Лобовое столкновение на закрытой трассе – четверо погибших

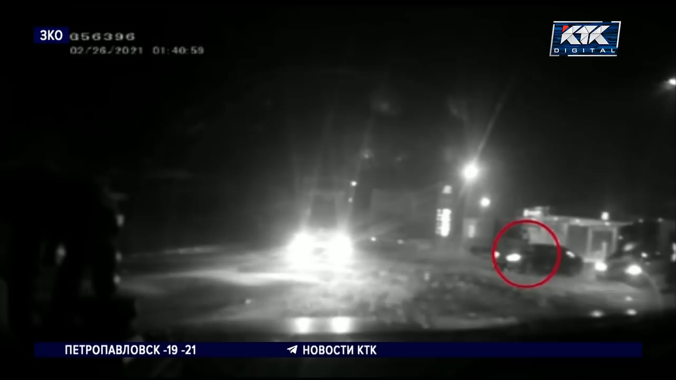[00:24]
и машину, направляющуюся из Уральска, на посту пытались остановить полицейские.